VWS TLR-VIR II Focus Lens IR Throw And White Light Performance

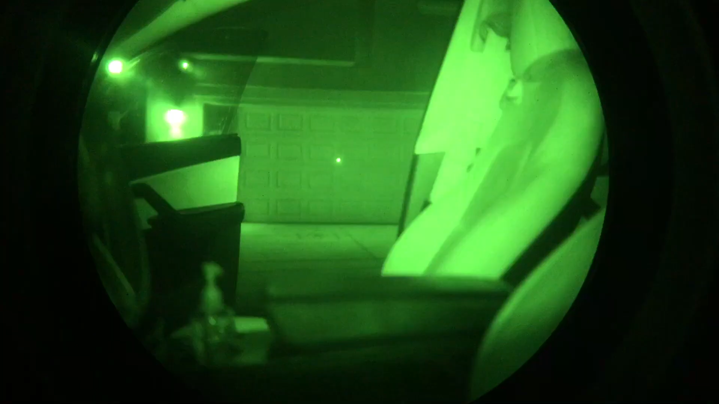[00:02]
Again, it's pretty much called Barricade, lights up the whole cabin,
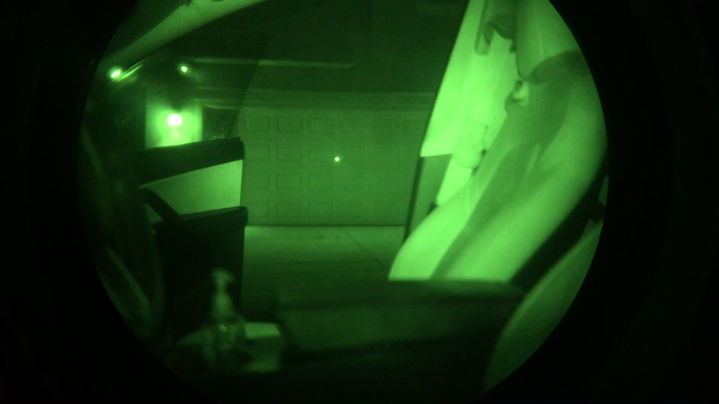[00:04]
kind of makes the background dark a little bit, and we'll throw the focuser on, see, it doesn't light up the inside of the cabin, doesn't cause the auto brightness control to dim down the noise, so yeah, it definitely does focus it, you can thread the needle, so to speak, better than before.